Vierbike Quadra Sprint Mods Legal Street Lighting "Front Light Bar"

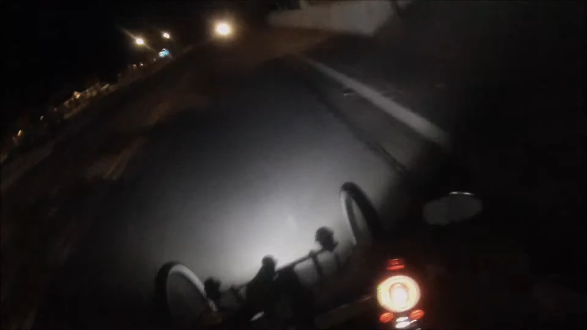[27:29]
I'm checking out the uh going over those bumps and stuff pet that light is it's holding sturdy so that's good I'm looking down at it I don't know if you can see it or not but it's sturdy